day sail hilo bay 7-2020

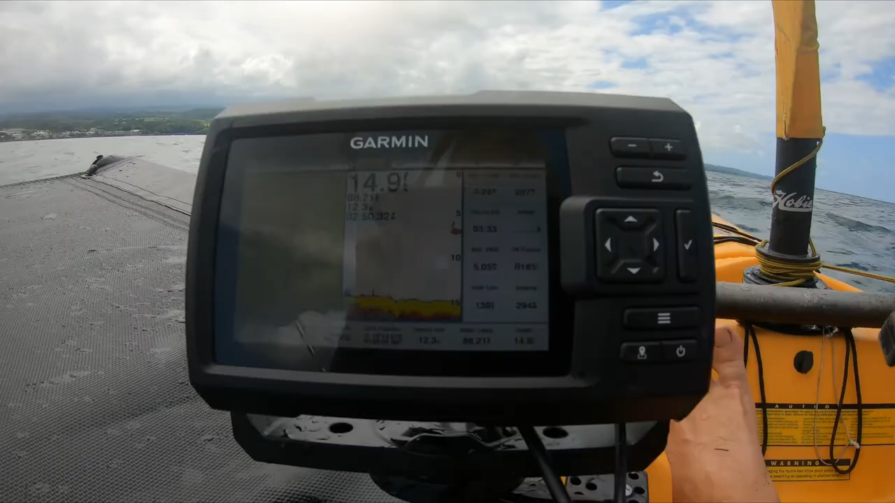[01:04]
Oh, it's almost 6. Almost 6 miles an hour already. Nice breeze today.